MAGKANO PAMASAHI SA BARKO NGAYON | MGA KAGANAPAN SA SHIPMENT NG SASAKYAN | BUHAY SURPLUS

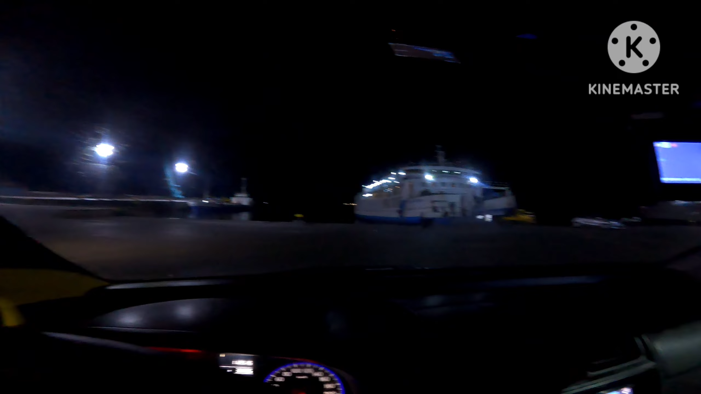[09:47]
So ayan, so maya maya tatawagin na tayo, tapos punta na tayo doon.